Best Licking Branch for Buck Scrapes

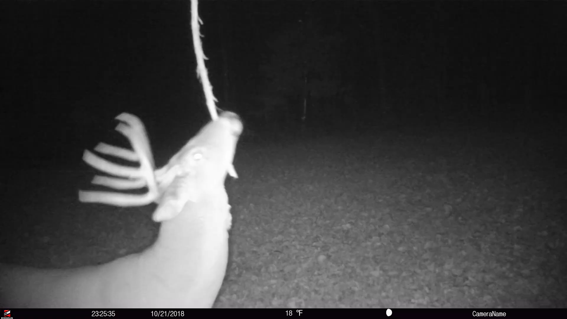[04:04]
things natural and to me what I found is that a mock scrape can be really improved and enhanced
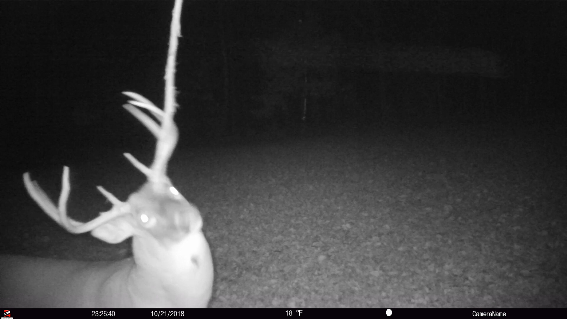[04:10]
by using a vine it's one of the most natural licking branches that I find when I scout deer for living in the different states that I do I urge you to try it we have lots of